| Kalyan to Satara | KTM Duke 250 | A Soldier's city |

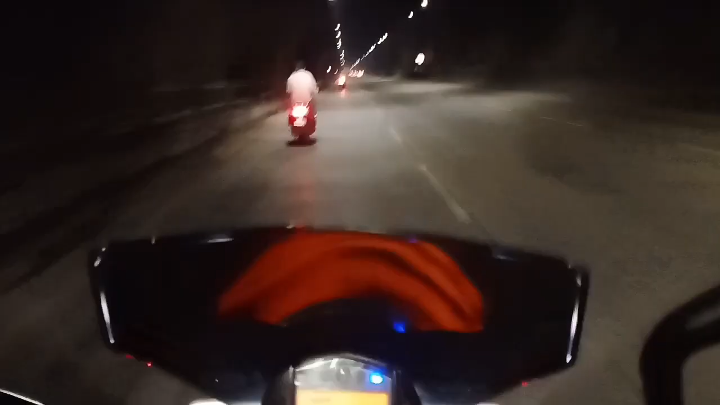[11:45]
अपोजिट साइड जाने के लिए यहाँ से एक टनल बनाया है।